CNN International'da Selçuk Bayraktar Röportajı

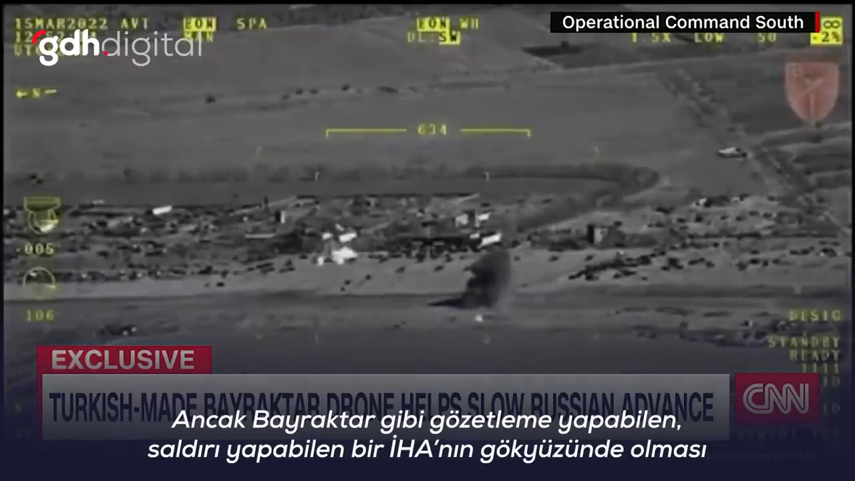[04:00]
that can launch strikes, and having the videos of those strikes multiply on social media is a great morale booster. It is also a great tactical victory as well.